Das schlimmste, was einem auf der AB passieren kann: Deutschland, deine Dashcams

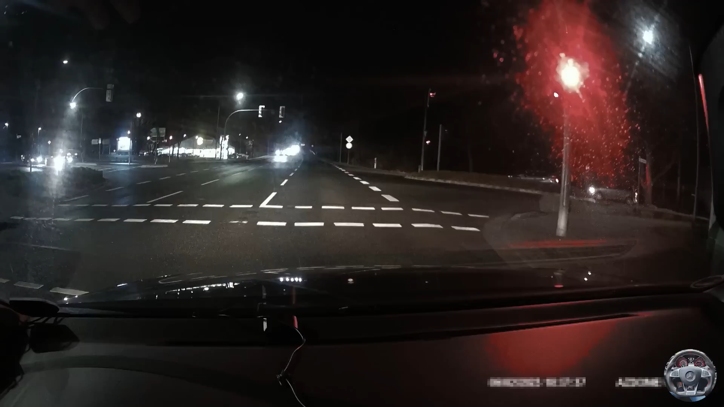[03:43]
Gleich wird hier links im Bild ein BMW-Fahrer all seinen Klischees gerecht werden. Und zwar genau jetzt. Ja, ich verstehe es. Du hast zu Hause nichts zu melden und versuchst das mit Weltklasse Autogefahre zu kompensieren. Man muss aber dazu sagen, das Bild, das andere dann von dir vor Augen haben, ist deutlich weniger cool, als du es dir wohl vorstellst. Wissen Assis eigentlich, dass sie Assis sind?